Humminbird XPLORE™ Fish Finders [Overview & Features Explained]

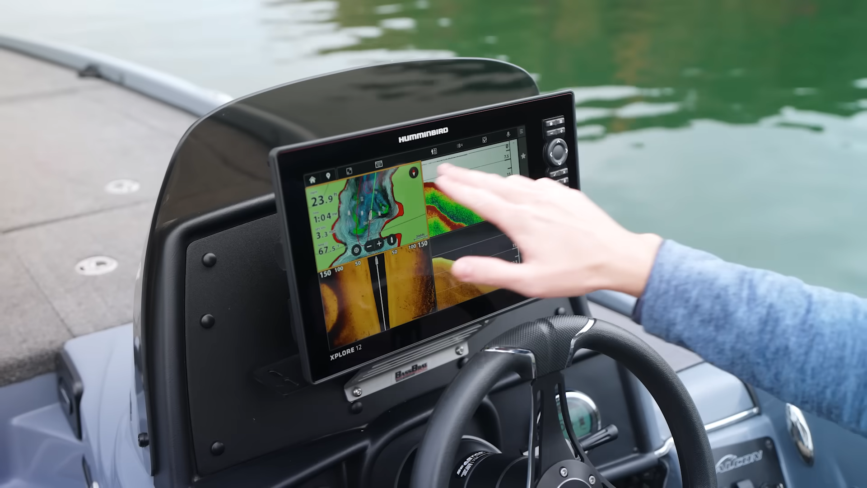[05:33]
different settings so you can see those changed
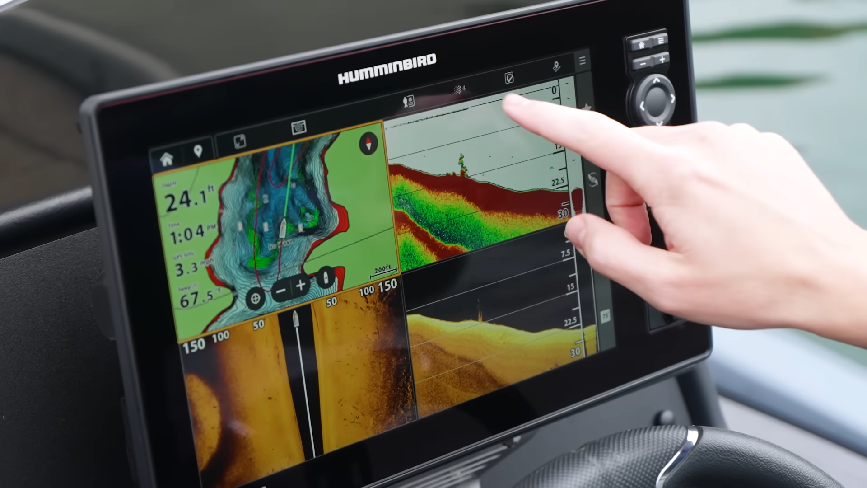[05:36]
On screen: depth 24.1 ft
for example if I want to change my mapping color palette I can do that right there.
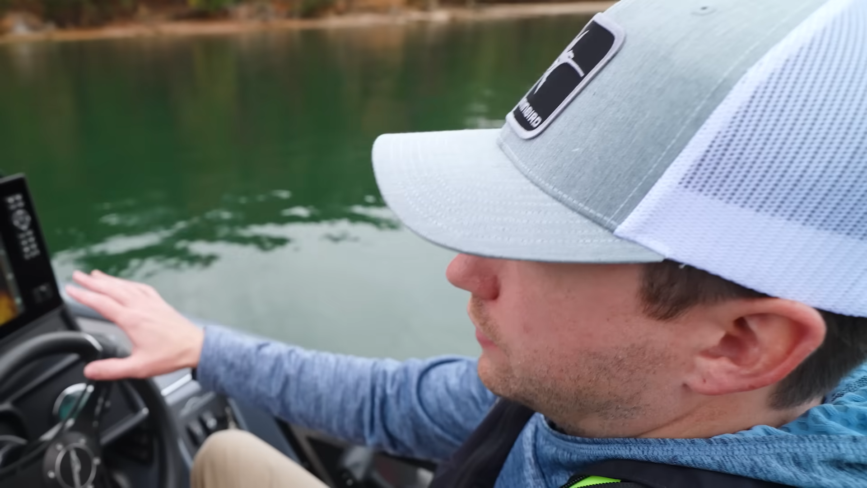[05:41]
All right so one other cool user interface thing that I want to call out you see these things down here
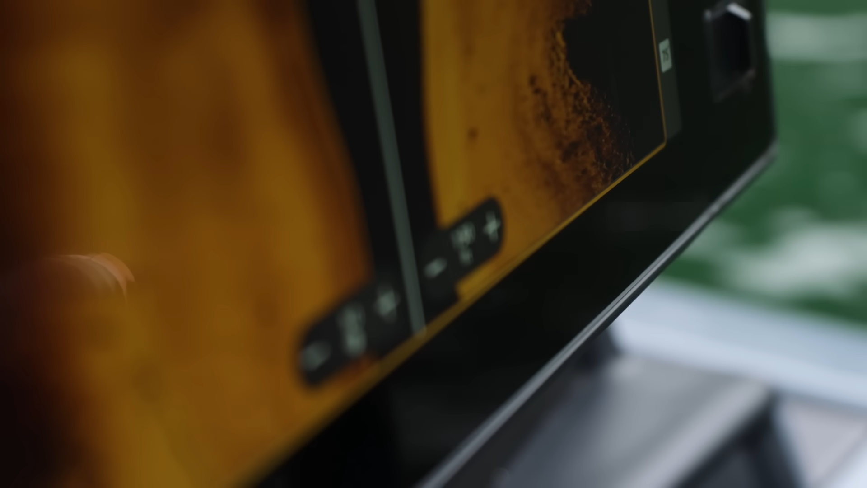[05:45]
these are in pane touch targets so
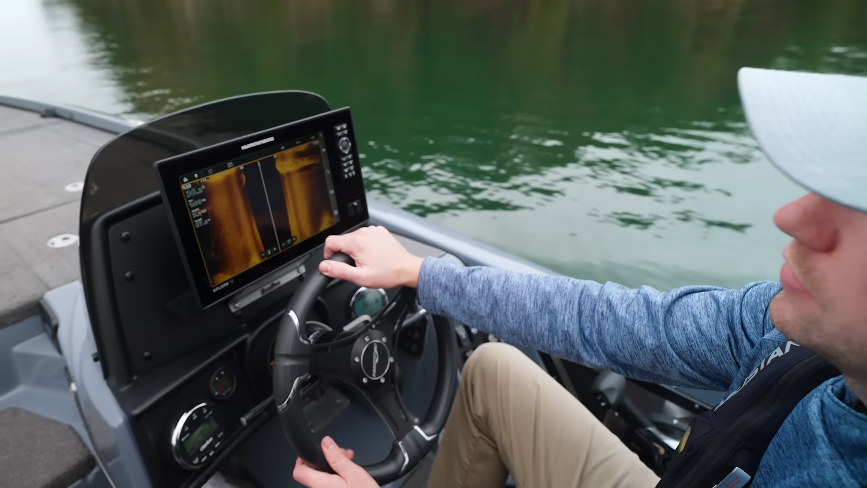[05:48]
I'm on my side imaging view here so I have two options
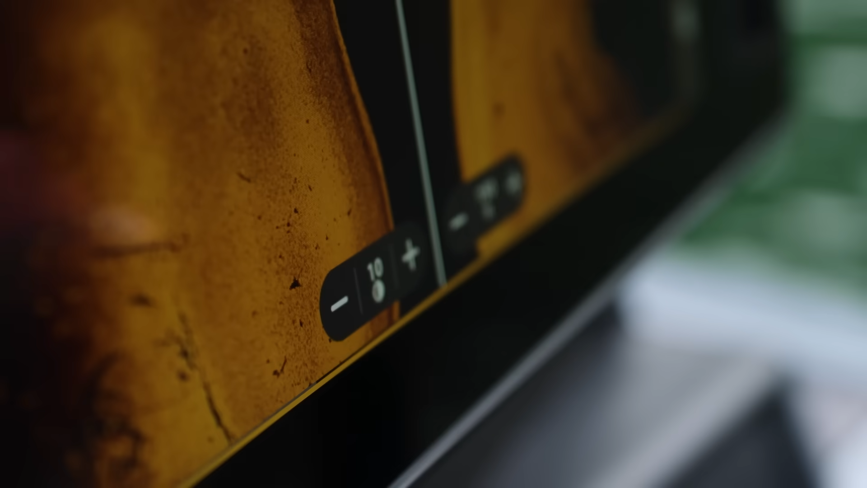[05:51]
I can quickly adjust my sensitivity by simply pressing these buttons I
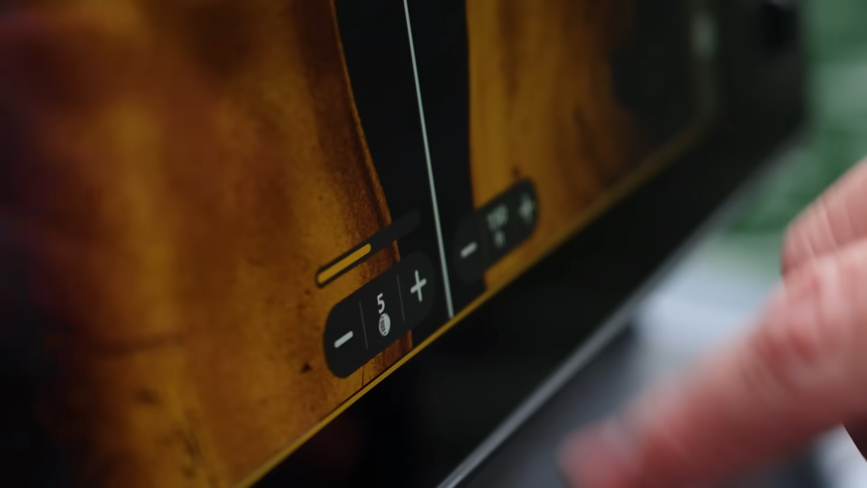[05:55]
can change my range that means I don't need to pull up my menu and go find those same things I can
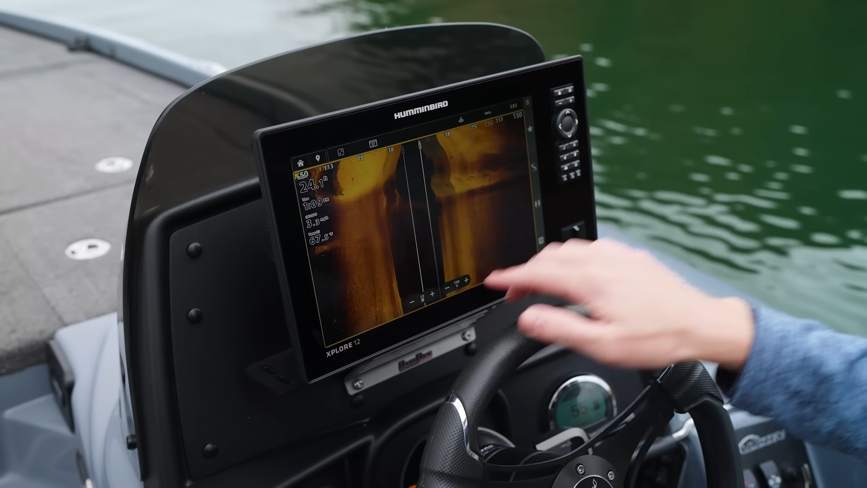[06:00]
do it right from my screen if you don't want to view those you can turn
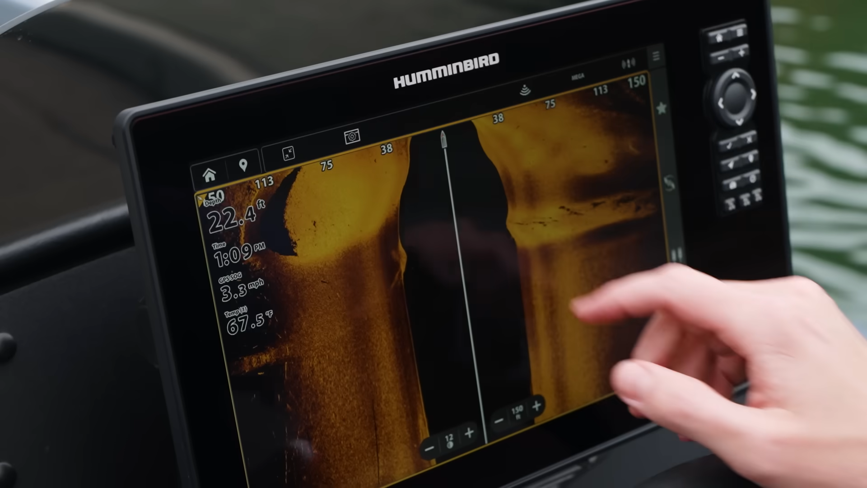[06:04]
On screen: depth 22.4 ft, water 67.5°F, speed 3.3 mph
them off all you got to do is hit your view options and disable the in pane touch target for side imaging
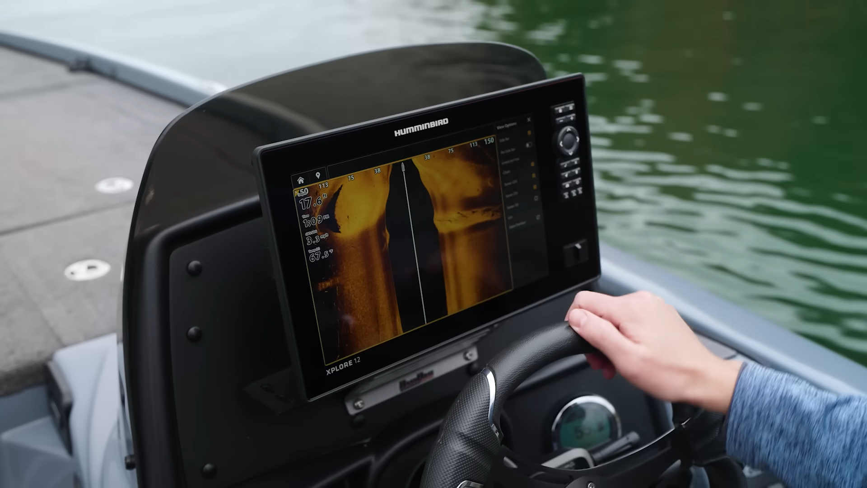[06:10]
now these in pane touch targets will vary depending on the sonar view that you're on so if I go to mapping I'm gonna have different in pane targets
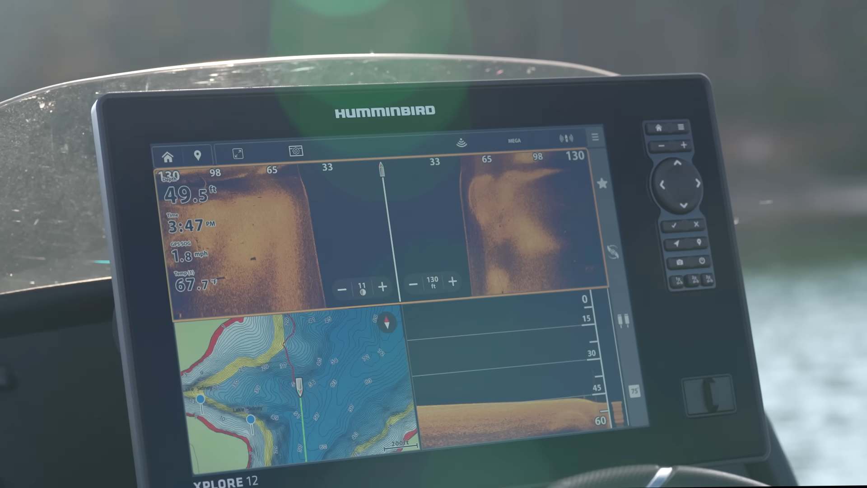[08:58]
On screen: depth 49.5 ft, water 67.7°F
so we have some new color palettes for the explorer series if you open up your menu we can go
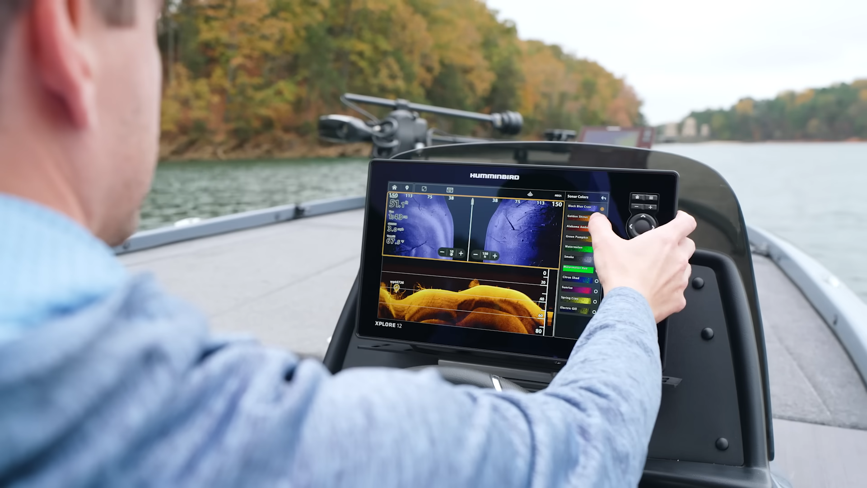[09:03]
right here to sonar colors you can see a variety of different color palettes
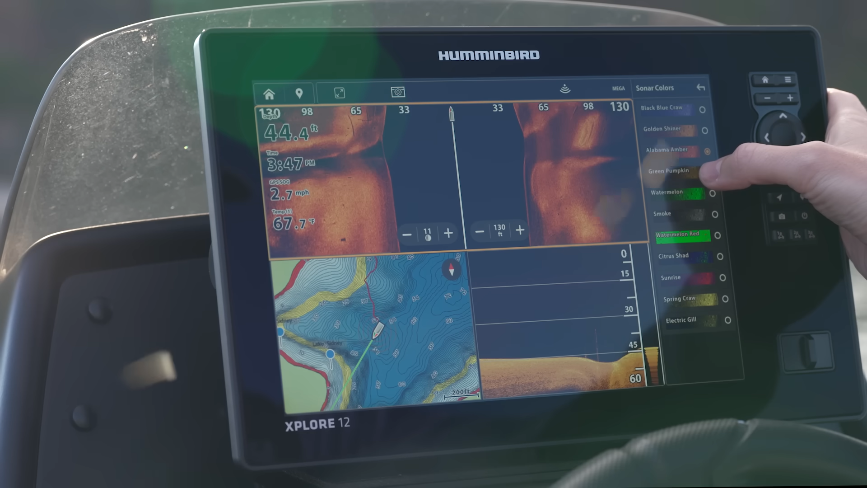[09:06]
On screen: depth 44.4 ft, speed 2.7 mph
that suit your eye and just know there's no one color palette that's
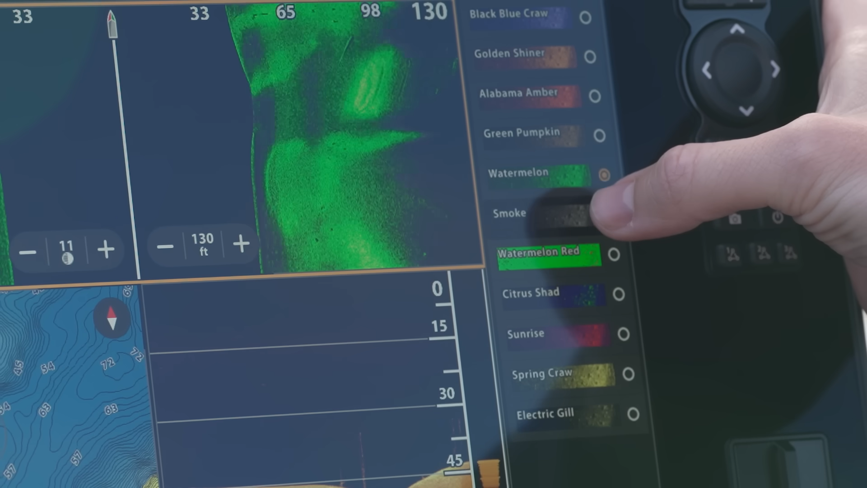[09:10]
best it really depends on the body of water you're on or the sediment in the water or the time of year
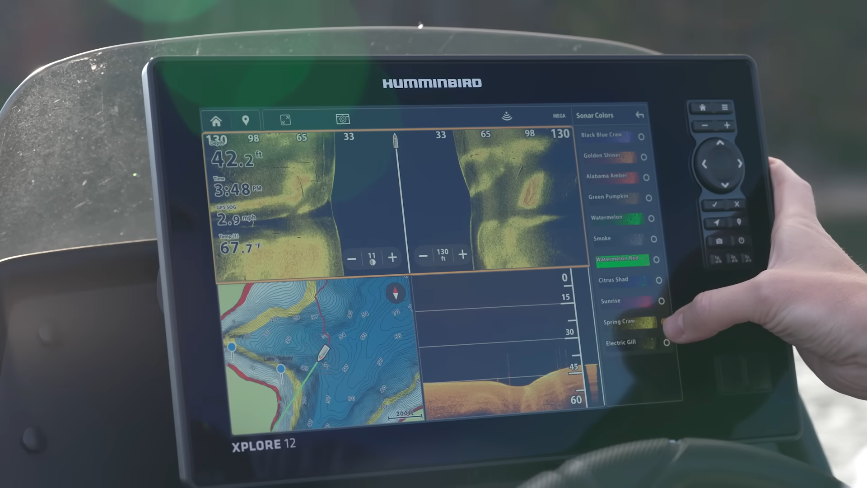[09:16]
On screen: speed 2.9 mph
or honestly just personal preference so